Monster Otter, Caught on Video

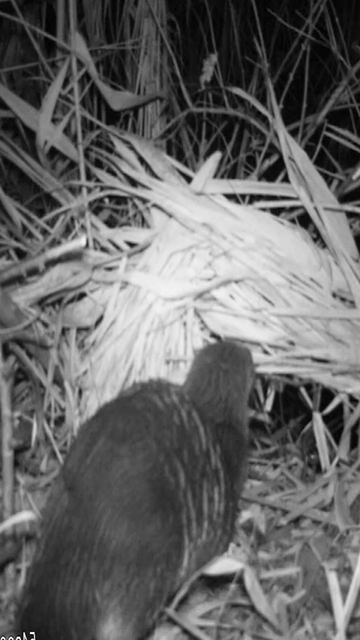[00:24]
The otter looks up but chooses his fate and goes low.
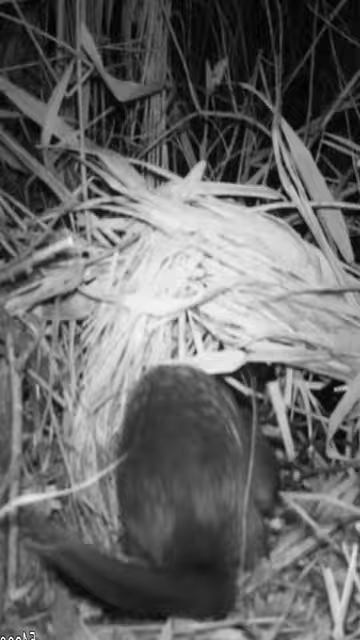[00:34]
Look how black his hide is, Clint.